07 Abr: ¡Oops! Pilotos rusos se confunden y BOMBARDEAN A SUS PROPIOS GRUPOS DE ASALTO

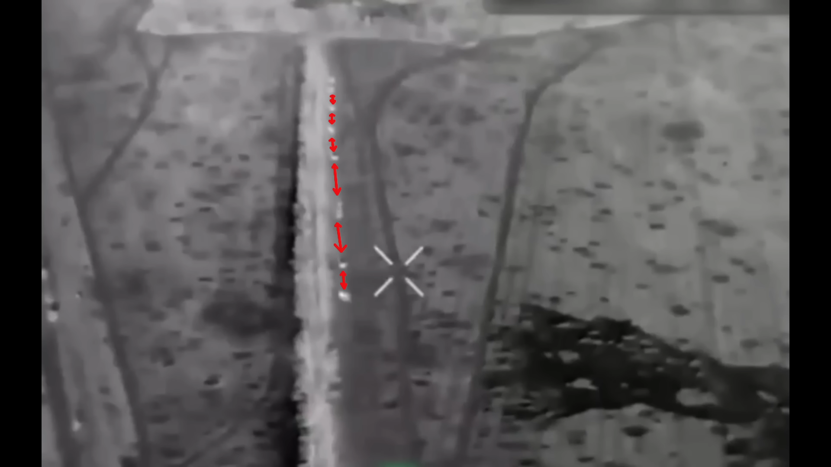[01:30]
Los vehículos trataron de mantener las distancias entre sí al tiempo que mantenían una alta velocidad en la carretera, lo que los hacía más difíciles de alcanzar por el fuego de la artillería ucraniana. A medida que el grupo de asalto se acercaba, se dividió en dos unidades en las que un BMP se dirigió directamente a la ciudad.
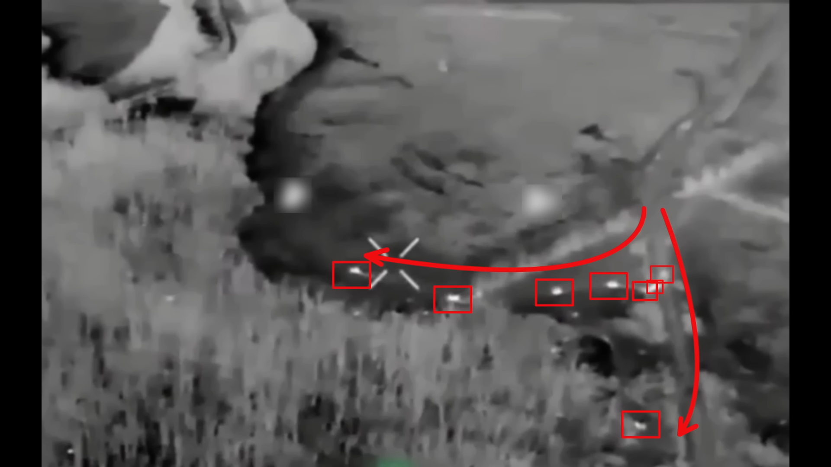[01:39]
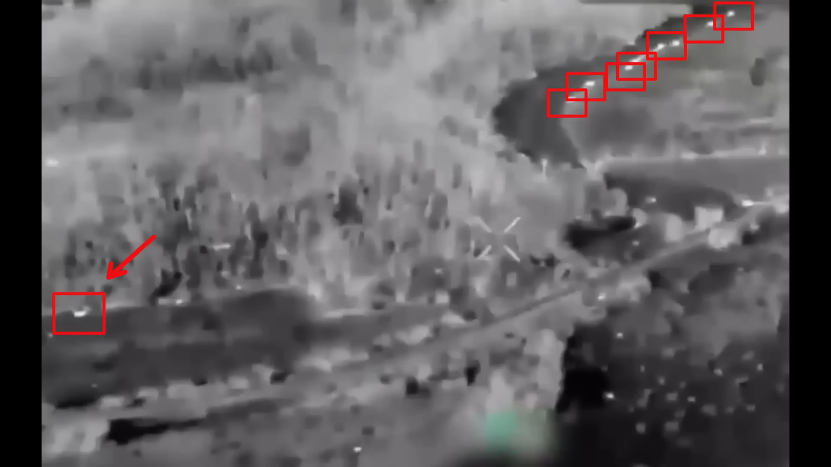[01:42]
Este BMP solitario se desplegó como señuelo para desviar el foco del fuego ucraniano del grupo de asalto principal. El único BMP que se dirigió a Chashivyar fue posteriormente
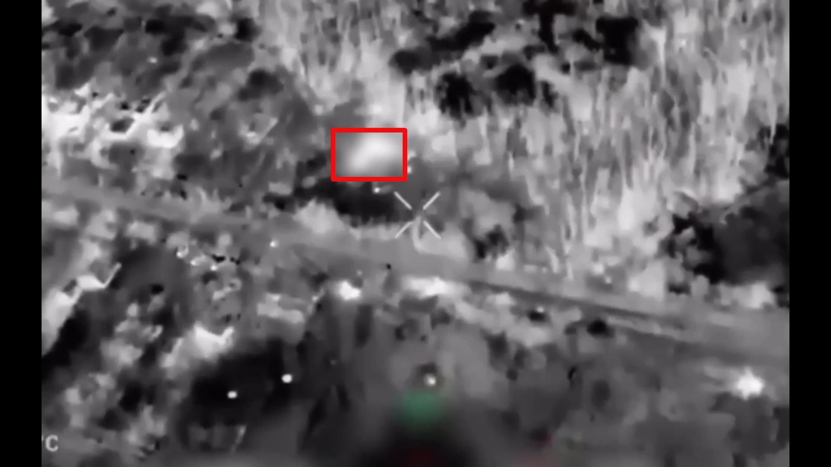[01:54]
destruido por el fuego de artillería una vez que se detuvo, pero logró desmontar un escuadrón de asalto ruso que rápidamente se encontró también bajo fuego.
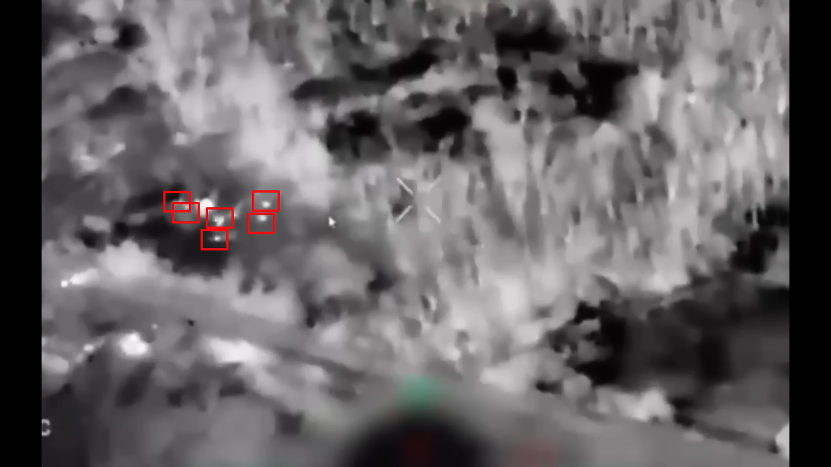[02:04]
El escuadrón suicida era demasiado pequeño, con solo unos siete efectivos que es lo que podía transportar este BMP.
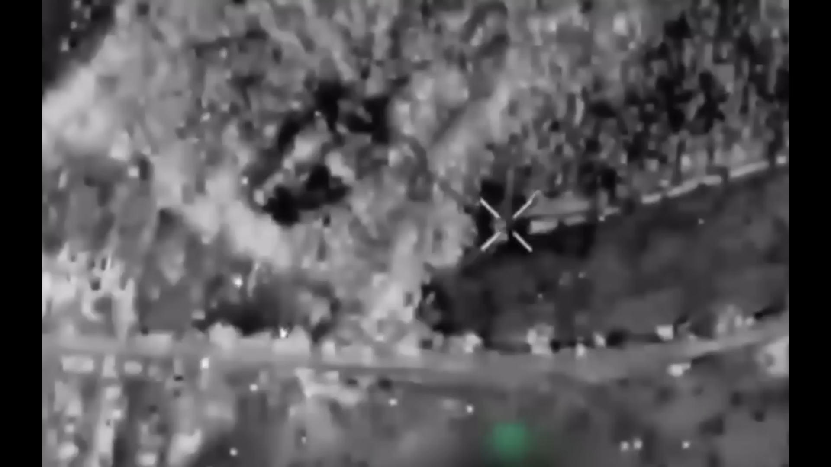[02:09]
Incluso si no los eliminaban los ataques ucranianos, otras unidades no podrían reabastecerlos debido al intenso fuego y no merecería la pena arriesgarse a sufrir más pérdidas para salvar a este escuadrón. Así que las tropas rusas se quedaron aisladas y probablemente murieron. Mientras tanto, los otros siete BMP desmontaron a su infantería en el pequeño bosque.
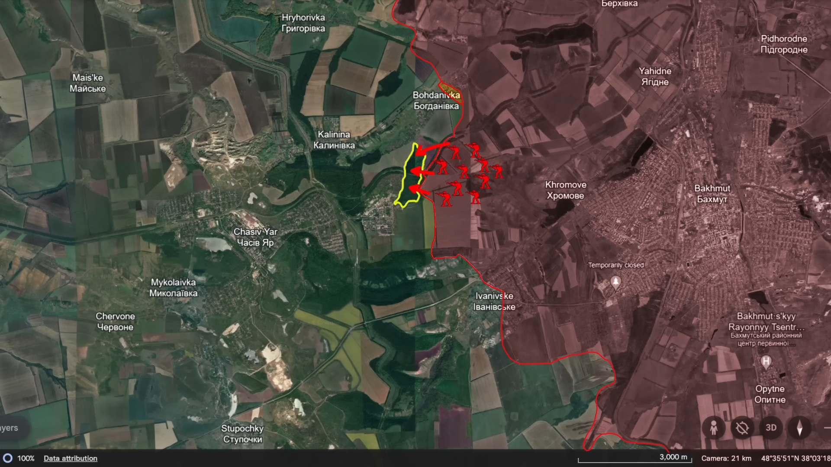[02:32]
Desde aquí, los rusos intentaron tomar el control del bosque para continuar su propósito de tomar el control del distrito de Canal.
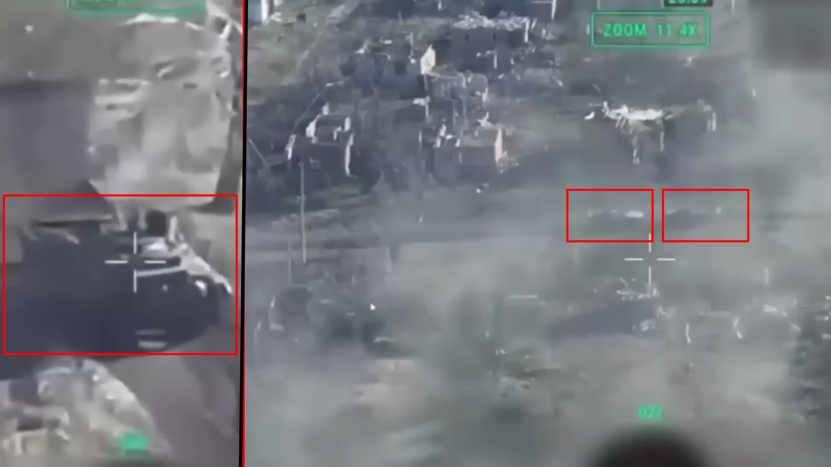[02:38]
Imágenes de combate revelan que en uno de estos asaltos, tres BMP intentaban huir de la artillería ucraniana.